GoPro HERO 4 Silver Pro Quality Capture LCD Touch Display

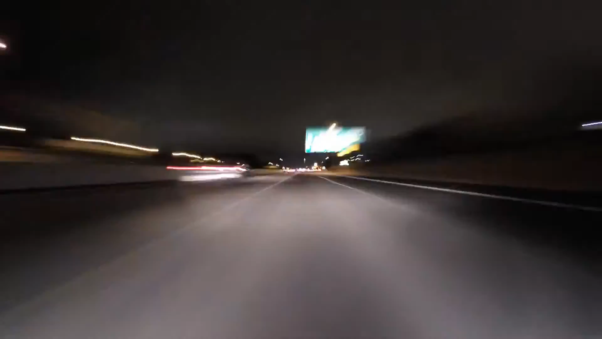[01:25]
New night photo and night-lapse modes allow you to document ultra low-light scenes in a whole new way with customizable exposure settings of up to 30 seconds for both single and time-lapse photos.